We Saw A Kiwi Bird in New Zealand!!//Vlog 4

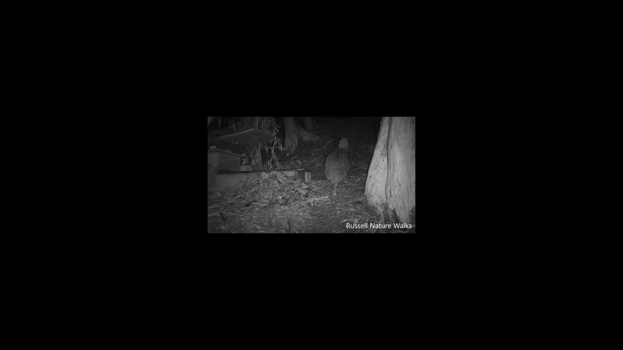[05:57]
We heard a whole bunch of them everywhere. And then just kind of down the road from our campsite right in one of the bushes.